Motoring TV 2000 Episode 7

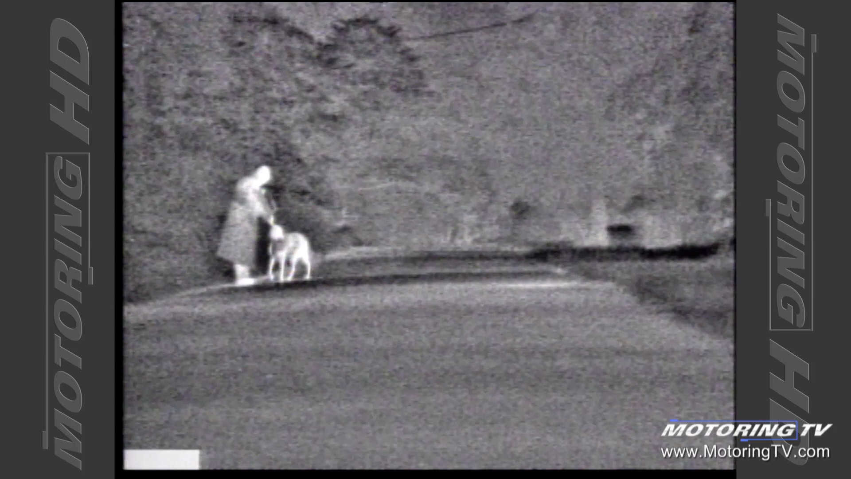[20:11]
three to five times the distance that a normal headlamp and for a wider scanning view.